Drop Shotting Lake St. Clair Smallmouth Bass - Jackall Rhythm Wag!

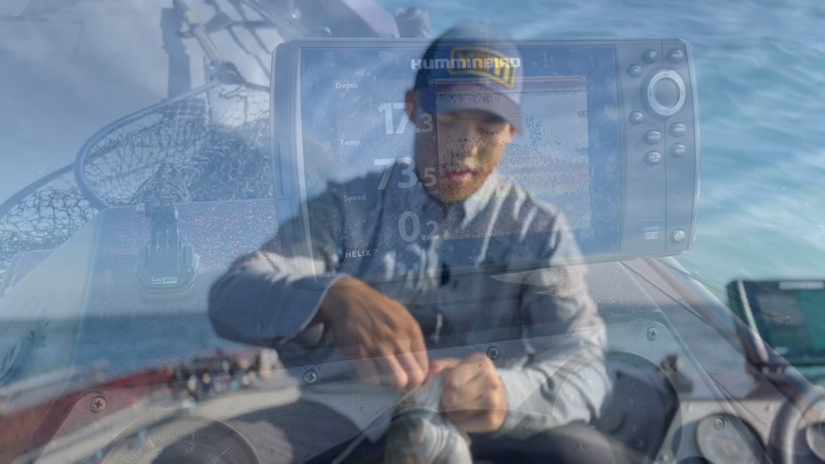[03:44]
So this is essentially what I'm seeing when I'm wanting to drop down on some fish there, especially that back mark there.